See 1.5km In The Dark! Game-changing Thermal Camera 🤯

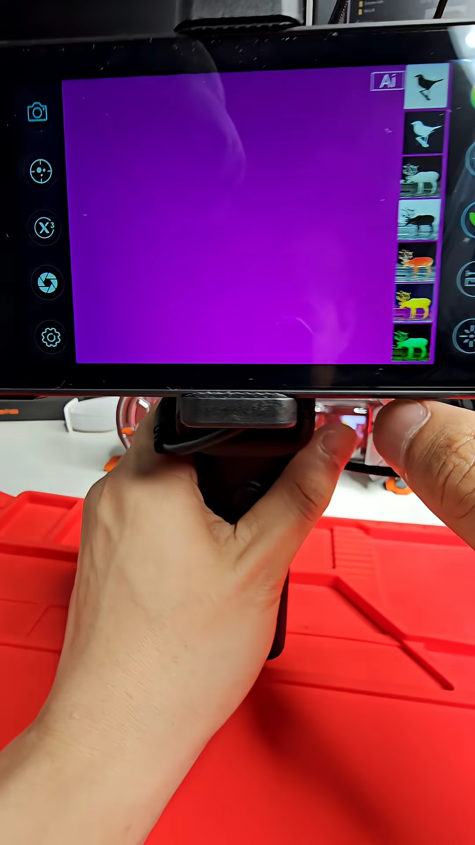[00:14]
20 milli Kelvin sensor which is amazing for long-range performance.
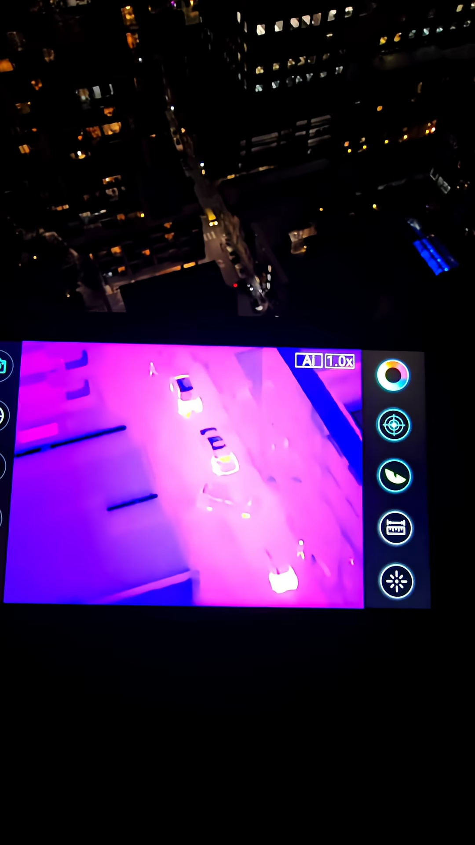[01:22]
max pretty incredible you can see people just walking around
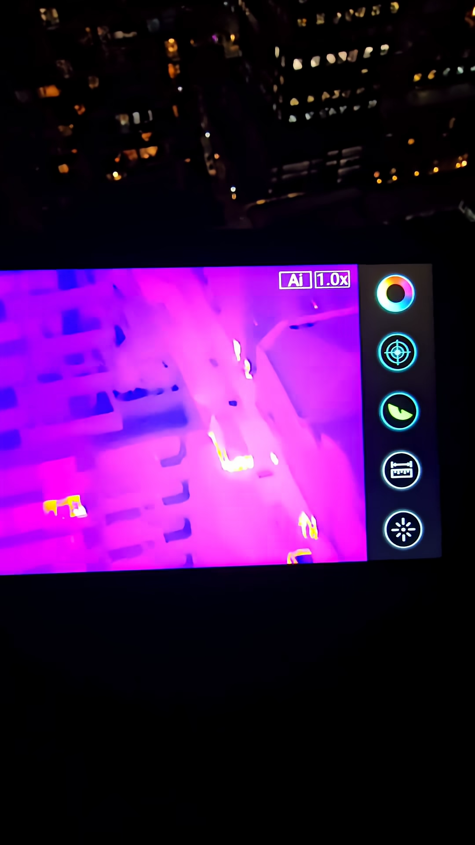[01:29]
all the way in the distance there a couple people all the way in the back and even the like another street
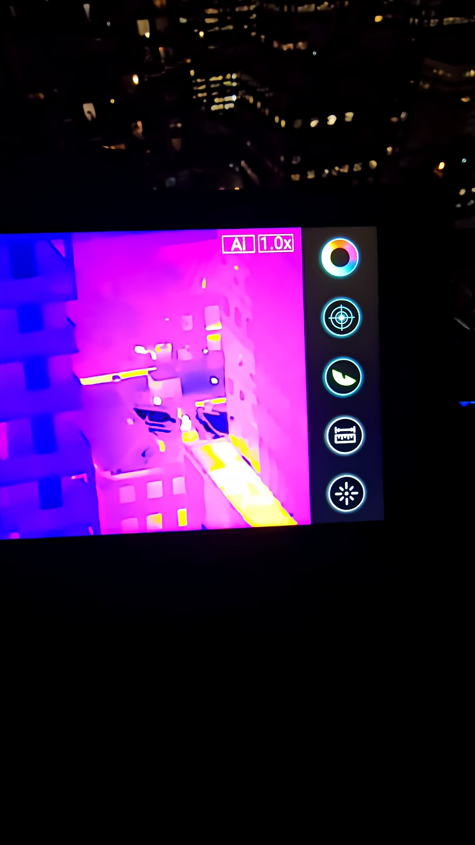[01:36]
away you can see sort of people walking around out in the distance as well
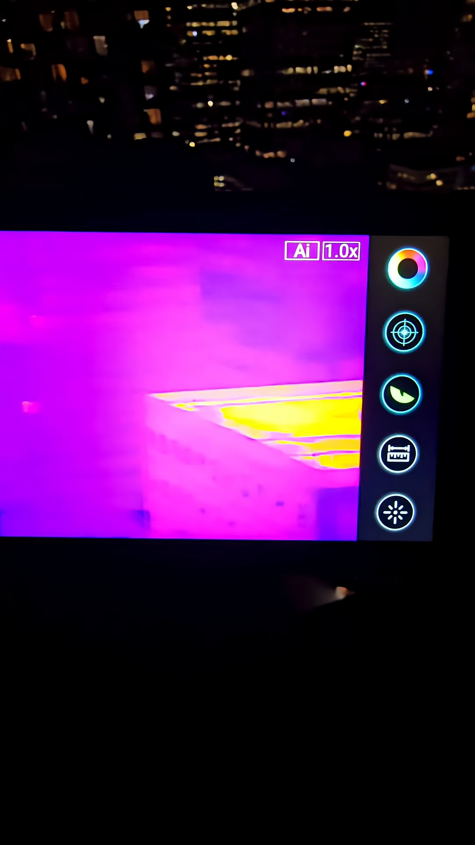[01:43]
pretty incredible thermal thermal bits and pieces on the top of this top of this building
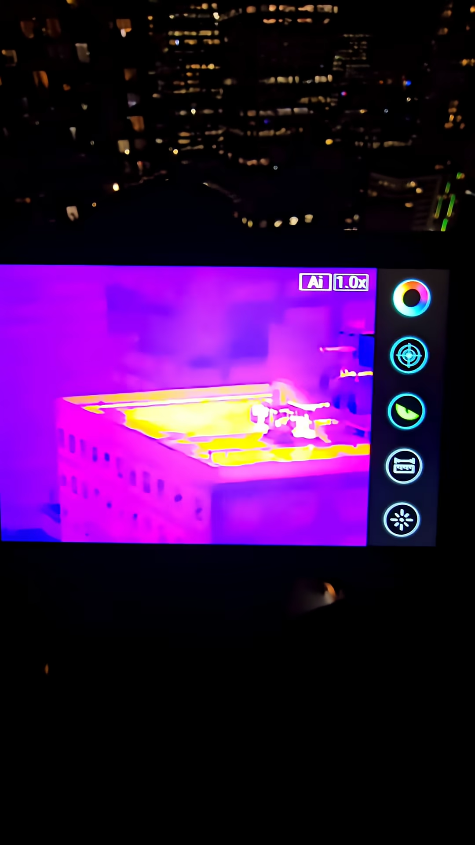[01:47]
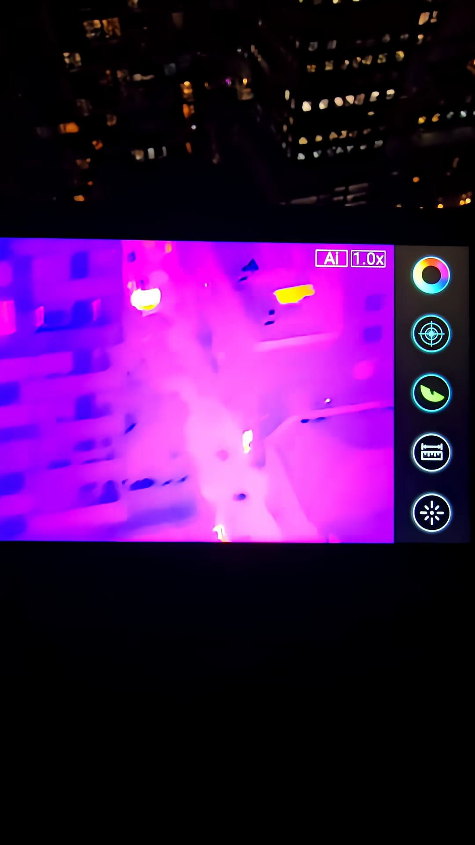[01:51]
but yeah it's a great long range sort of device for
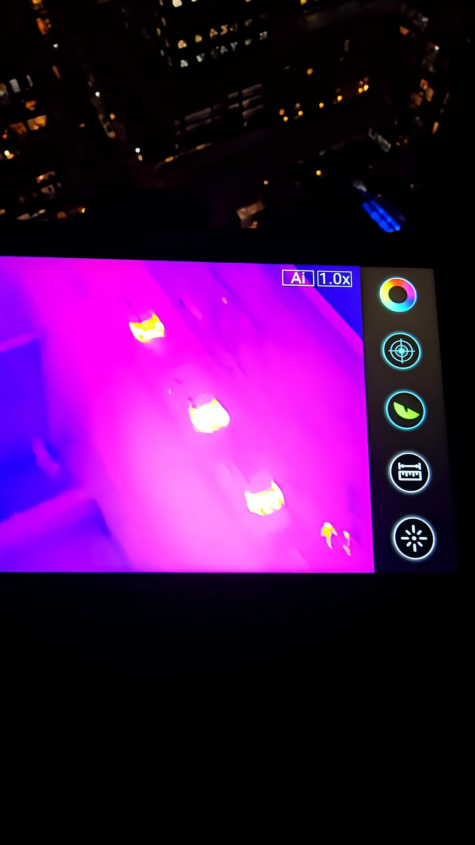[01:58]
scouting ahead and um yeah just super impressed with the overall